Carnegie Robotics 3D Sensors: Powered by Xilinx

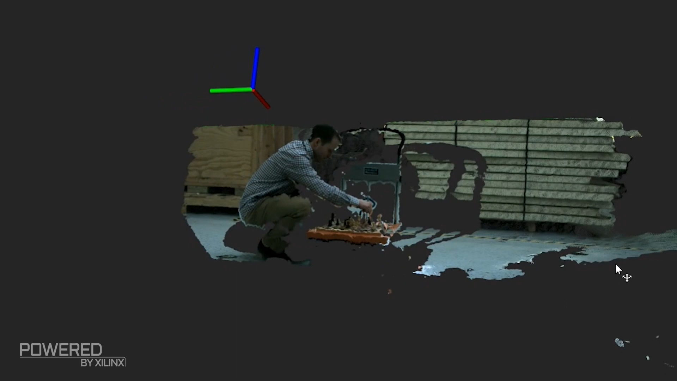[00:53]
Unlike alternate approaches to 3D perception these cameras don't emit anything into the environment they're completely passive and they
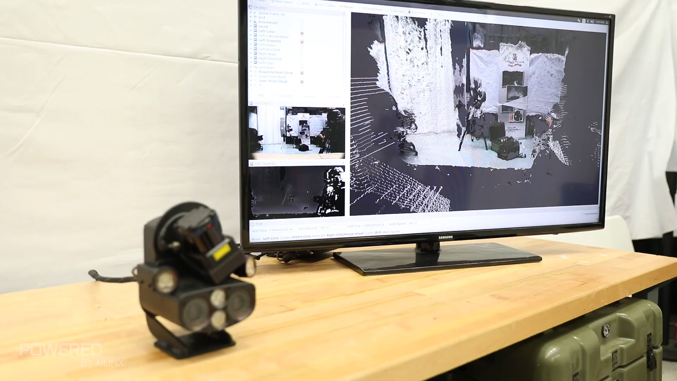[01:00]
just look for visual texture between these two different cameras the left and the right and
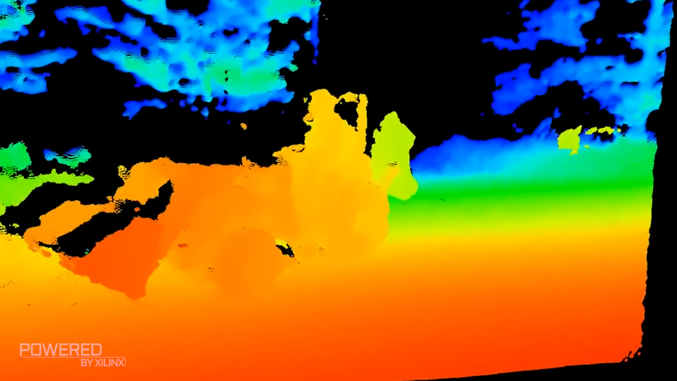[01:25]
And in all these applications the task within the stereo camera is to create 3D information that allows these systems to operate
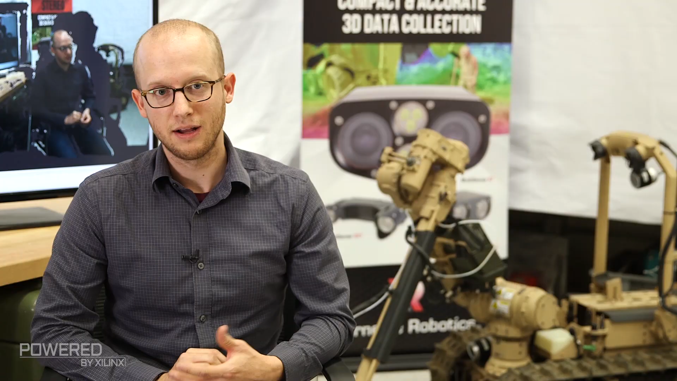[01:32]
safely and effectively in these really unstructured unknown environments. Our multi-sense stereo cameras use the Spartan 6 FPGA inside of them to do the real-time depth computation to create the 3D data that these cameras produce and send to the rest of the robotic system. The Xilinx FPGA inside our multi-sense stereo cameras
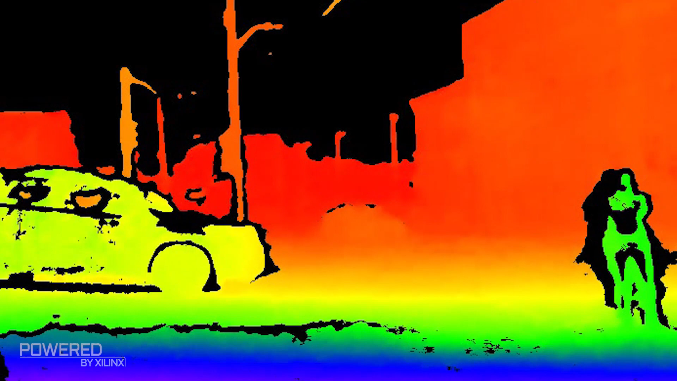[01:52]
is actually doing 2.1 billion correspondence matches per second and that generates 15 million points a second of 3D data.